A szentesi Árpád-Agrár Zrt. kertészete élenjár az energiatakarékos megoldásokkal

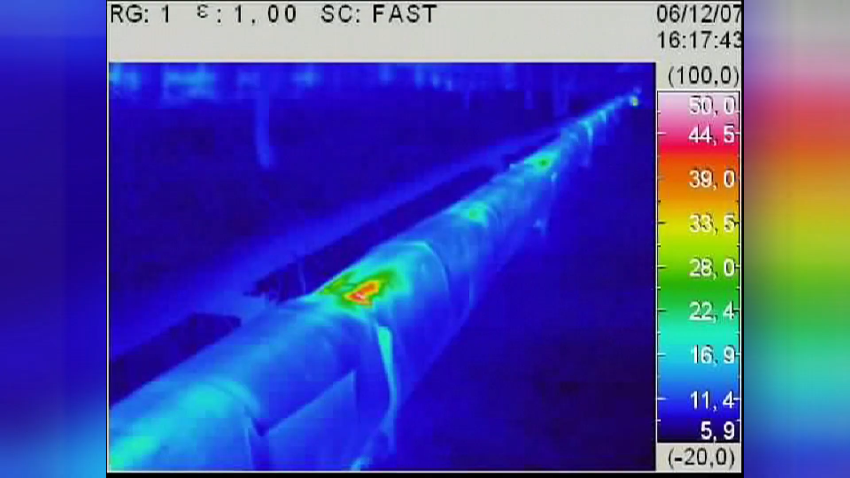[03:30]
tehát akár a távvezetékeken, akár üvegházakon, egyéb épületeken.
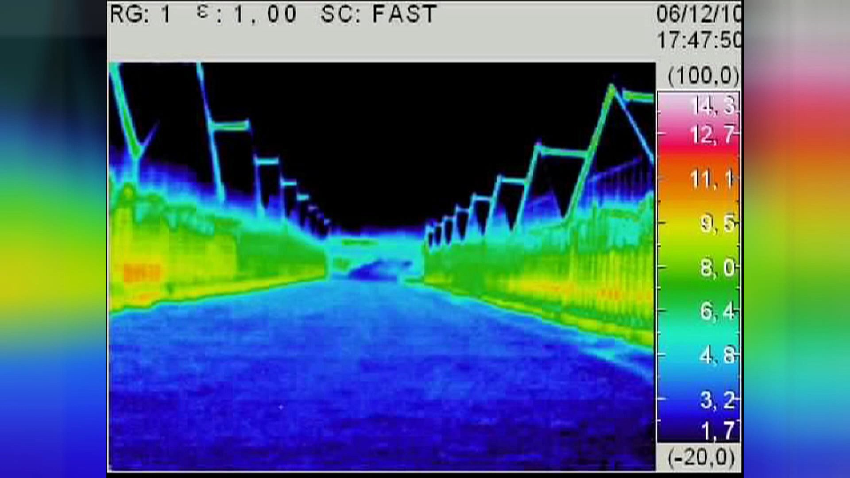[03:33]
Milyen elvalapján működik egy ilyen kamera?
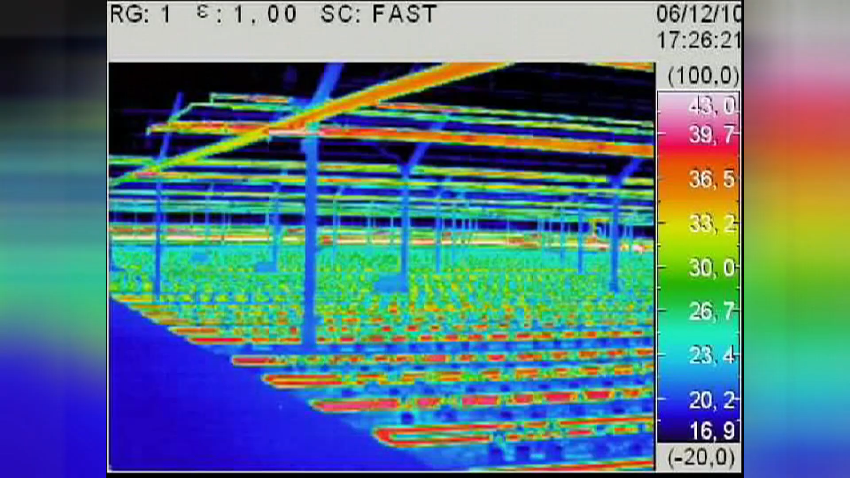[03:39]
Tehát ennek az elva a következő, minden testnek van egy a hőmérsékletével arányban álló infravörös kisugárzása.
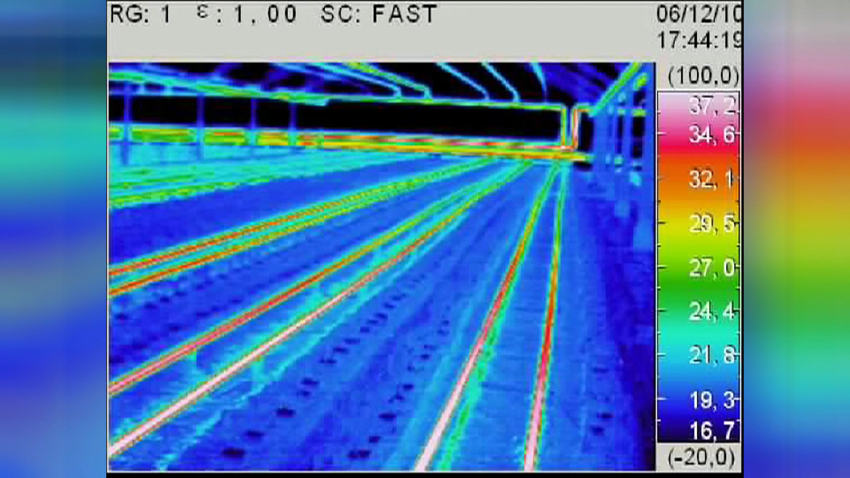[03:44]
Ez a kamera ezt a sugárzást érzékeli,
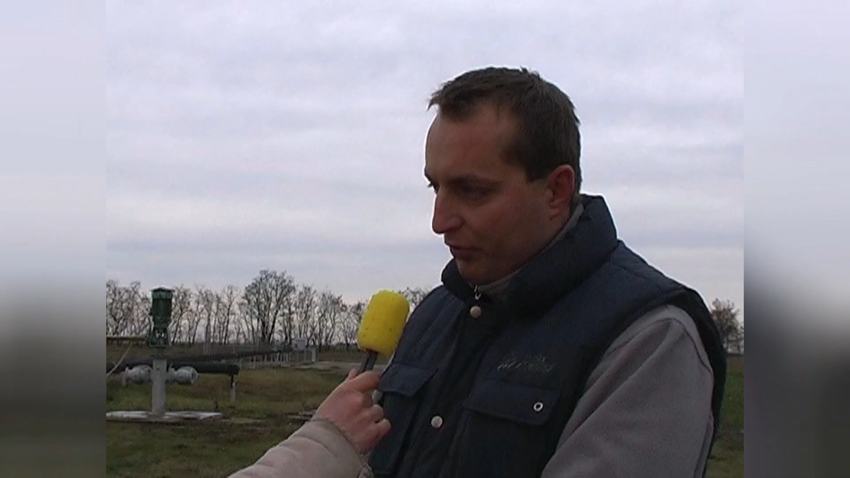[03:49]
és különböző színekkel a különböző értékeket megjeleníti, így vizuálissá téve az adott tárgy hőmérsékletét.
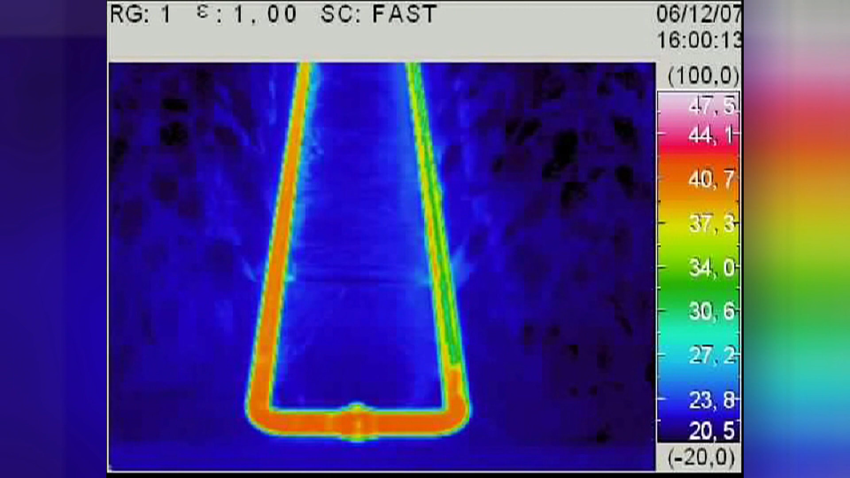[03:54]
Kérem mutassa be a készülék működését.
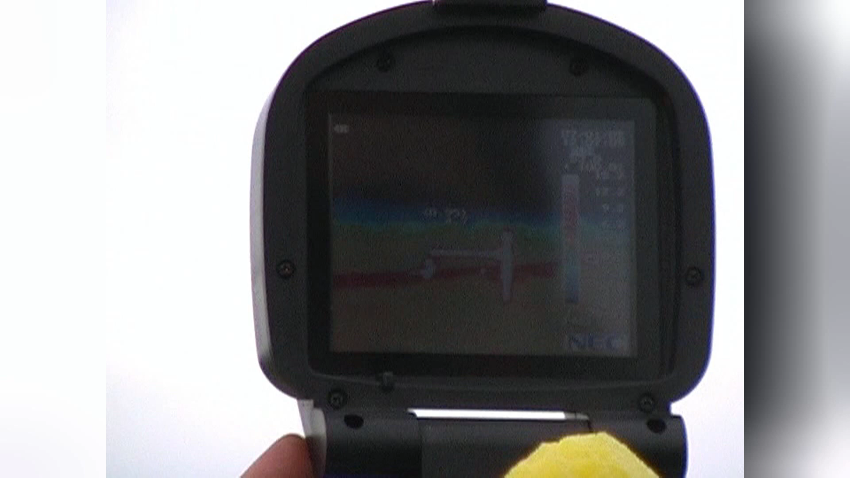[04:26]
Beállítom az élességét, majd a skálán fokozatosan megfelelő szint,
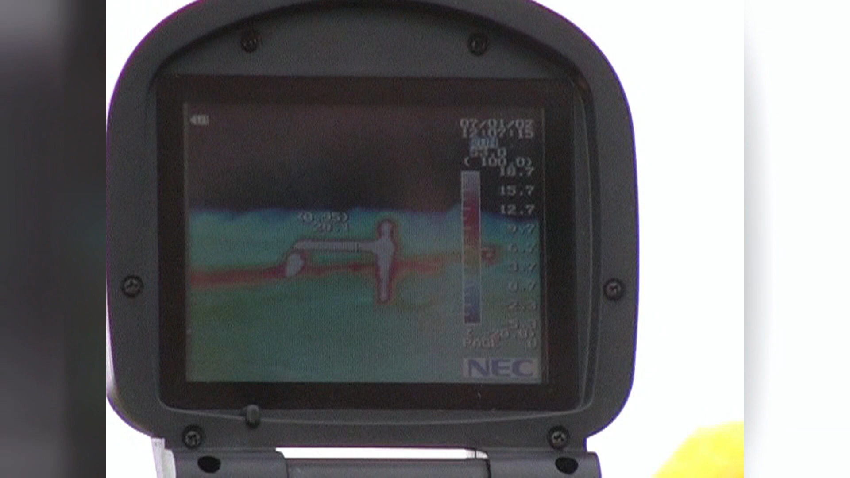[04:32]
és egy gombbal pedig a képet ki tudom merevíteni. A kímerevített képen ezután a készülék segítségével
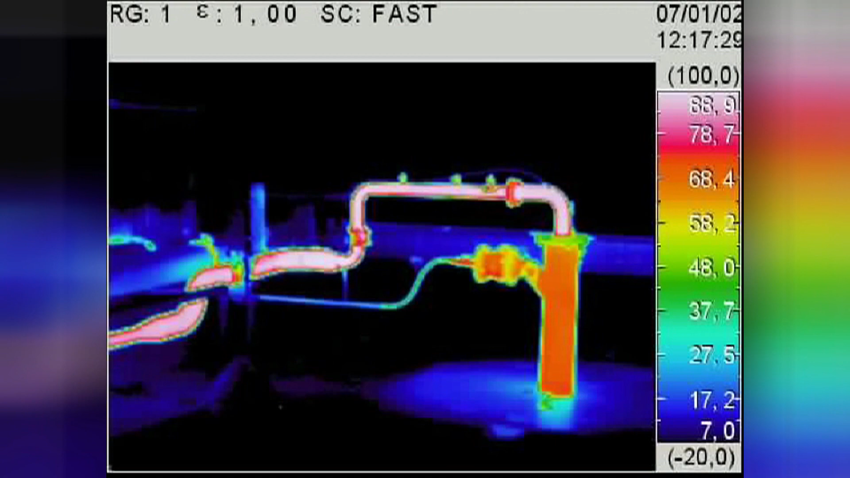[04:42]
különböző
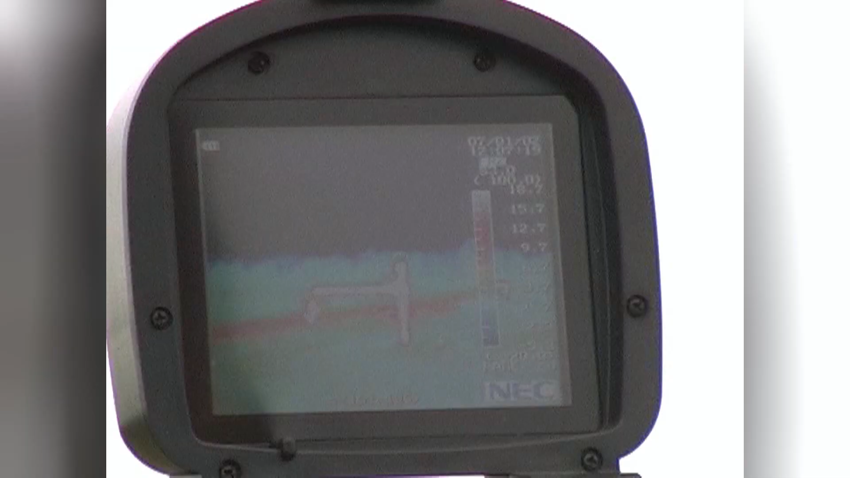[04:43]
pontokban a hőmérsékletet le tudom olvasni,